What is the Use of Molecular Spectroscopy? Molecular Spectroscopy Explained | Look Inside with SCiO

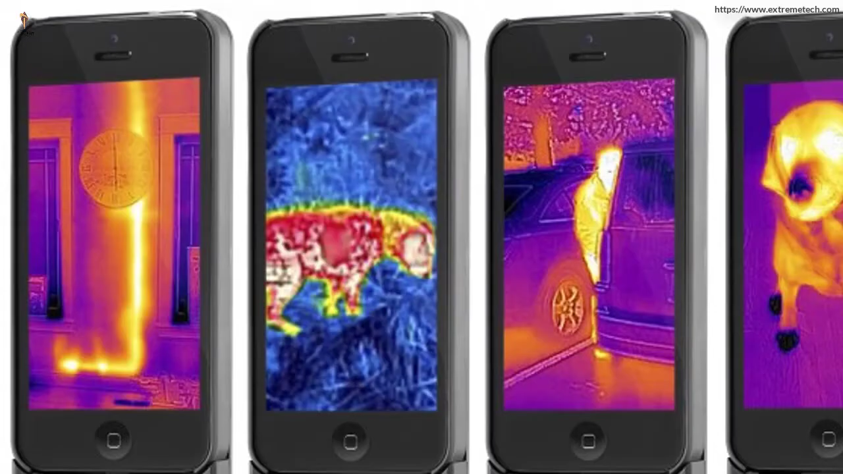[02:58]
کہ آپ جس انسان یا جس بھی چیز
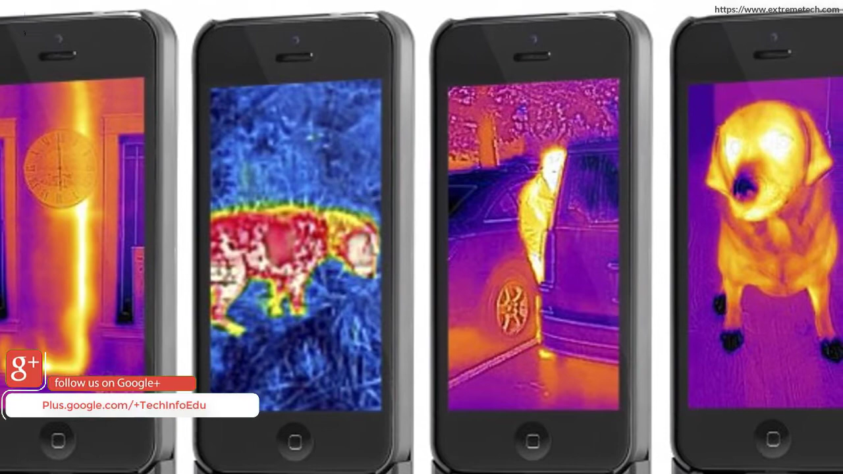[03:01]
کی پوٹو کلک کر رہے ہیں اس کا اس وقت تیمپریچر کتنا ہے لیکن یہاں پر اگر ہم بات کریں کسی بھی چیز کے انگر جھانک کر دیکھنے